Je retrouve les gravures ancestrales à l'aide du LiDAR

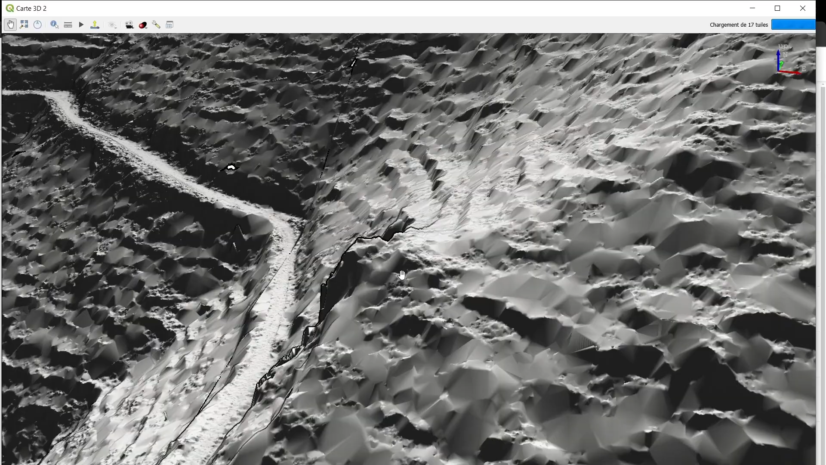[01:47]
à peu près où est-ce que ces bois se situent,
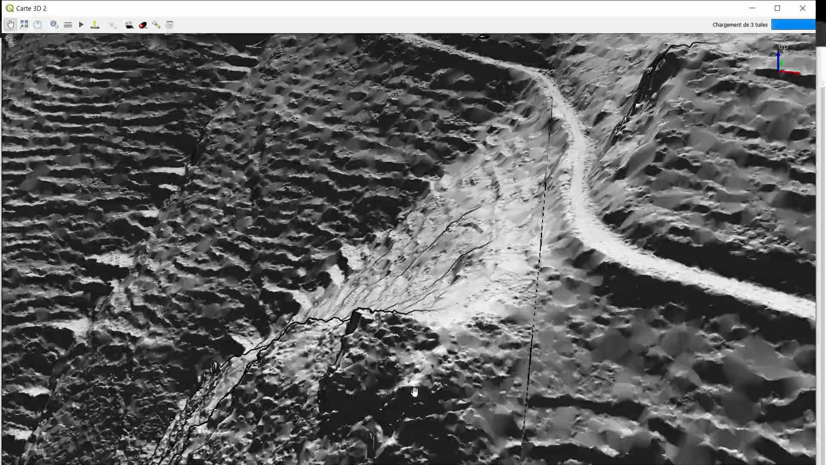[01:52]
sans pour autant avoir le lieu précis des gravures. Sur le lidar, sur la vue lidar, jusqu'à le lidar de ce coin,
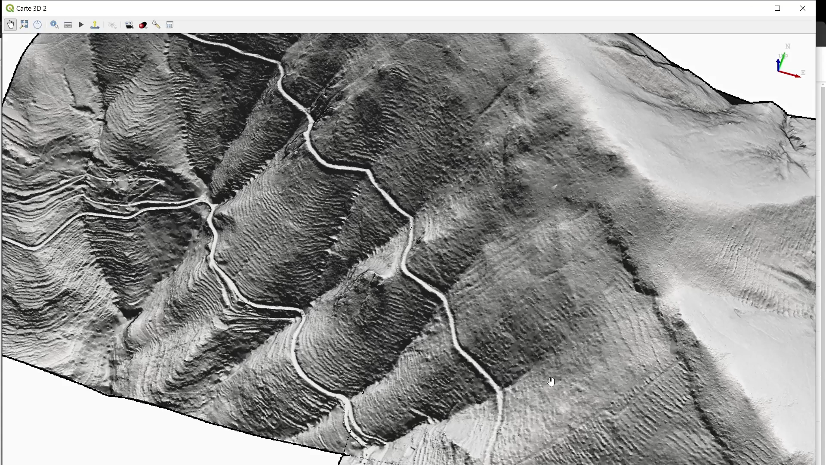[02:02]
j'ai essayé d'identifier les rochers qui sortaient un petit peu de l'agitation et qui étaient susceptibles d'accueillir ces gravures, sans aucune certitude.
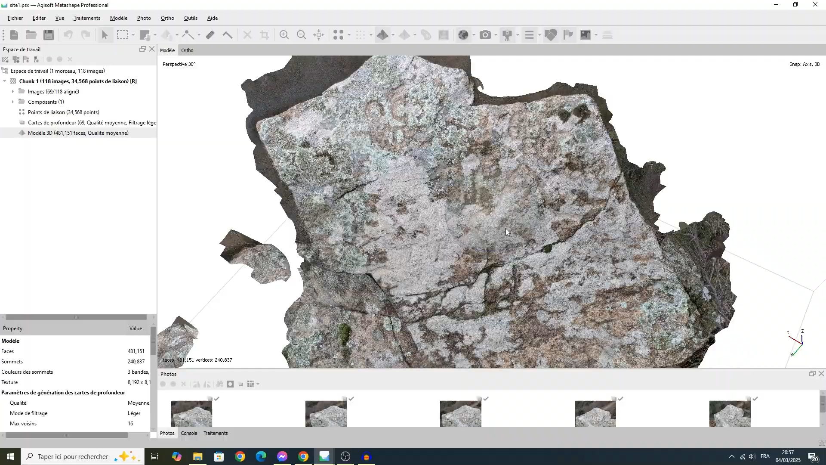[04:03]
Vous verrez, c'est tout de suite plus visuel. où on distingue bien différentes formes. Alors on voit quoi ? On voit en haut à gauche, ici, quelque chose qui semble beaucoup plus récent, puisqu'il y a tout simplement la date, 1800. Deux initiales, O, G, 1800. Donc c'est pas tant ce qui nous intéresse aujourd'hui. On voit également LE, ici.
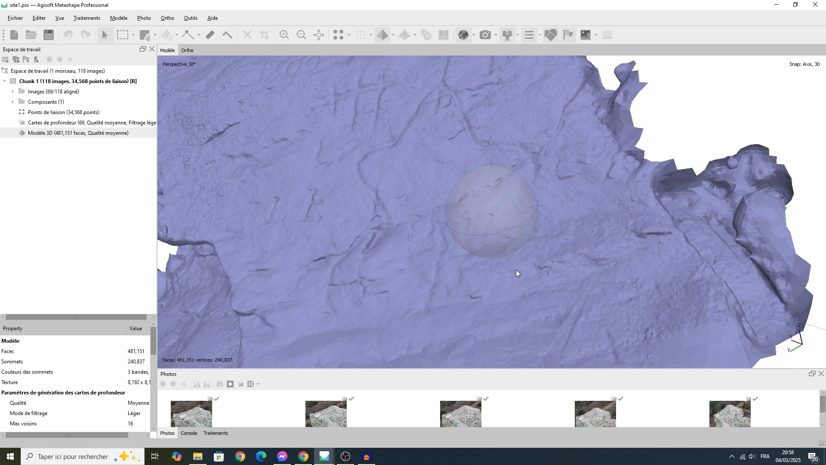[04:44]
Et on voit également une sorte de chiffre 4, ici. Ce qui intéresse les archéologues sur cette pierre, c'est plutôt ces formes-là. Donc celles que vous voyez ici.
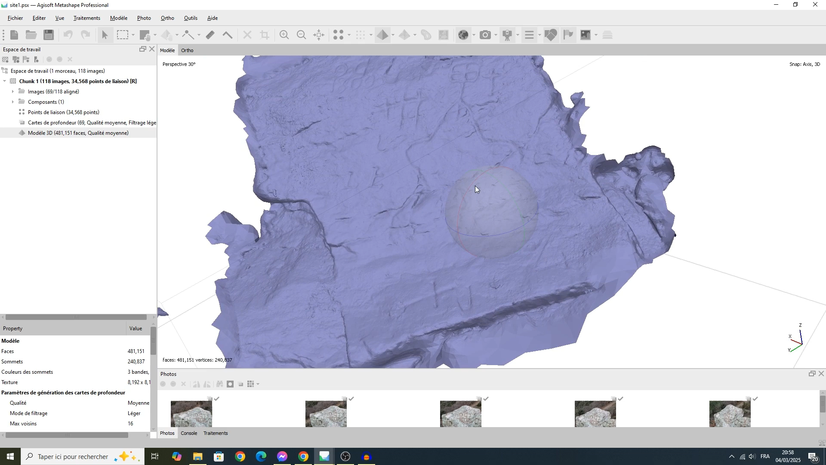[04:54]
Donc ces croix, ces sortes de croix. Cette forme plutôt humaine également. Et cette petite croix aussi qu'on retrouve ici. Entre ce qui semble être les jambes. Et on retrouve également des croix. au bas du rocher, ici. Une croix.
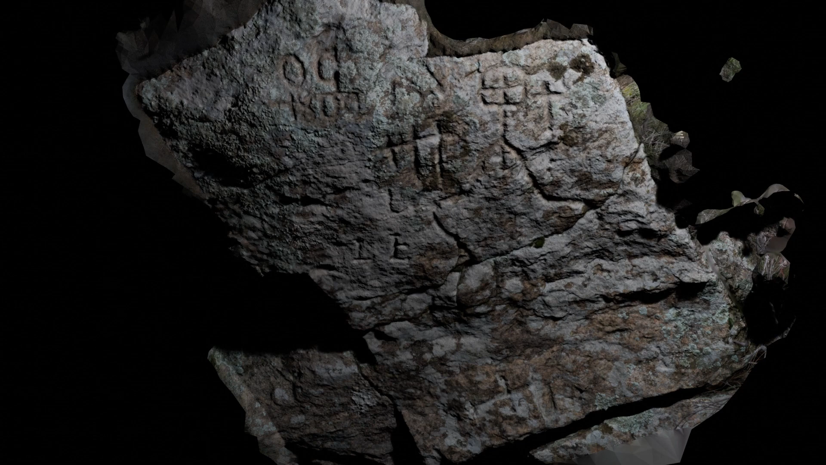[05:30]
Alors la symbolique de ces croix, c'est plutôt en réalité le symbole dessiné à cette époque-là pour représenter une personne.
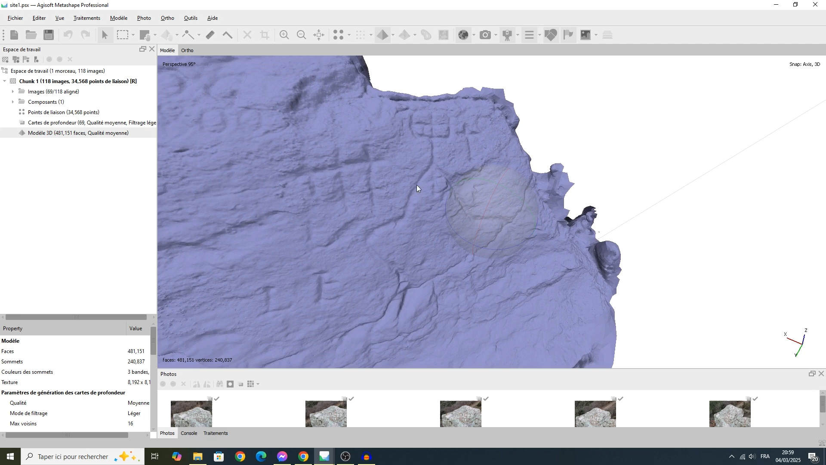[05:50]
La croix n'a pas, ici, le sens religieux du terme. Et donc les croix dressées, ici, ça peut représenter comme une sorte de famille. La petite croix, comme un enfant. Bon, les croix allongées, je sais pas trop. mais voilà pour cette première figure et ce premier rocher.
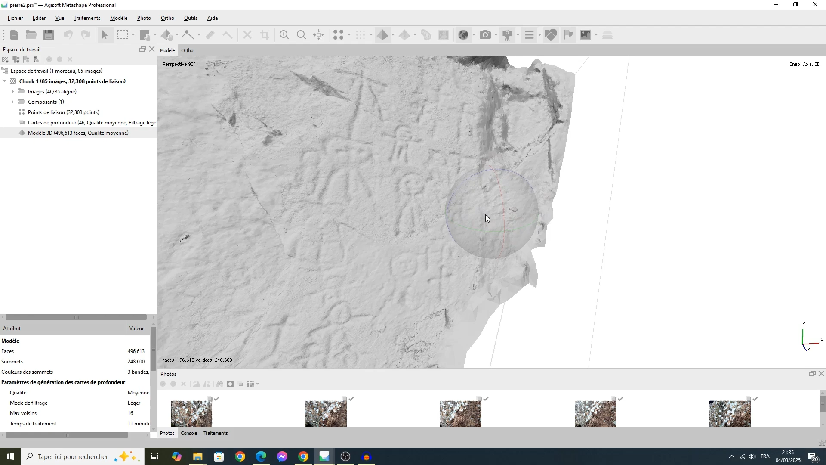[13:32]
On retrouve ici plusieurs types de marques dont je peux pas me prononcer ni sur les origines, les significations.
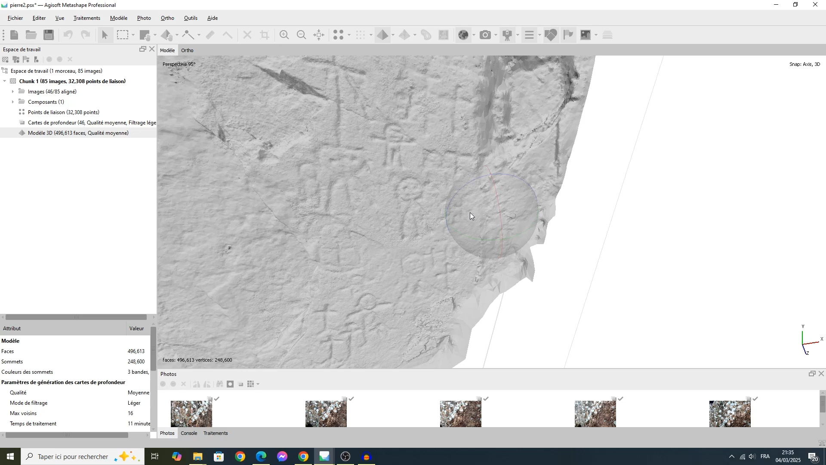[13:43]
Mais c'est assez impressionnant, tout de même, puisqu'il semble quand même que cet ensemble soit cohérent,
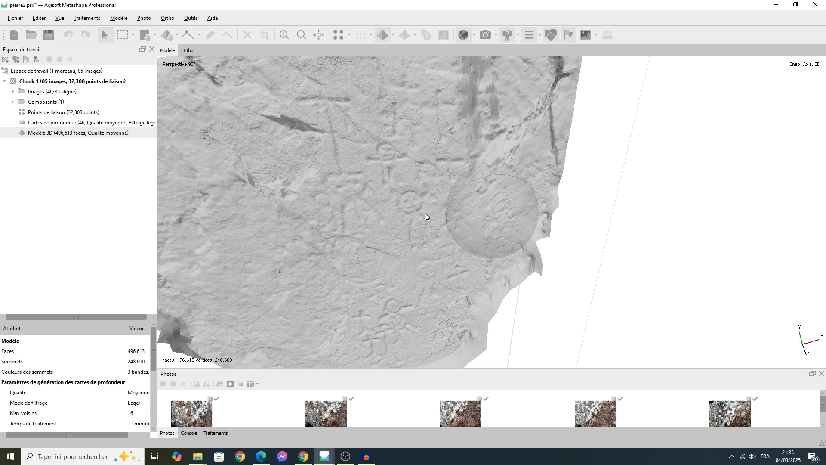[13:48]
et réalisé à la même époque. Mais voilà. La technique de la photogrammétrie permet quand même de mettre en évidence quelque chose qui, à l'œil humain, est difficile à percevoir.
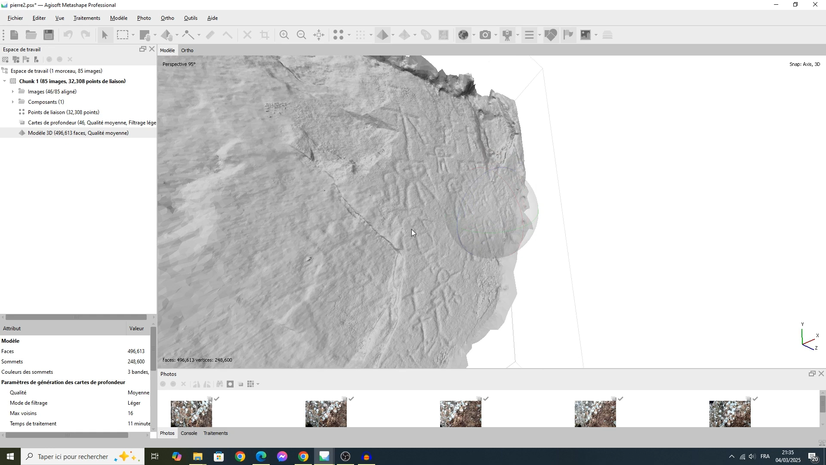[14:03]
On dirait que ce rocher-là, avec la vue 3D, ça donne une sensation que le rocher,
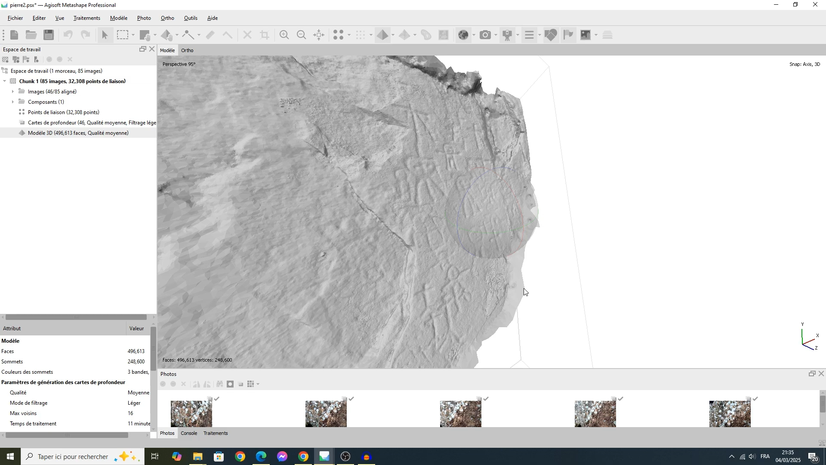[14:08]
il est découpé et qu'il est incomplet.
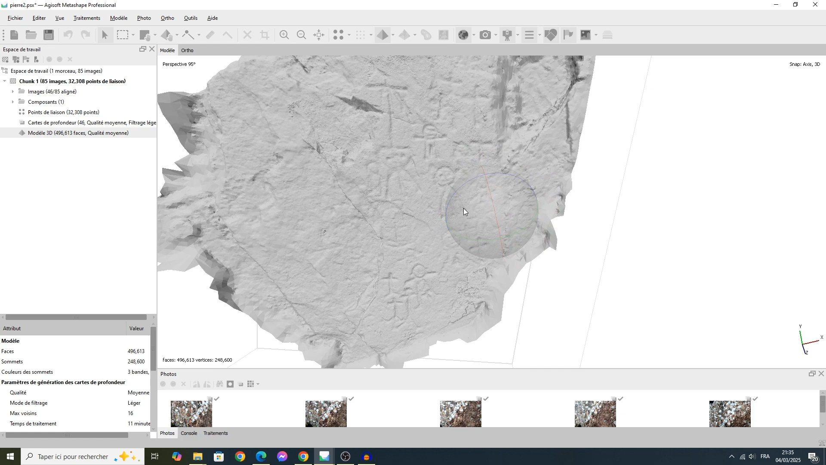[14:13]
Voilà. Très belle surprise pour moi avec ce rocher. J'arrive sur un des points que j'avais marqué.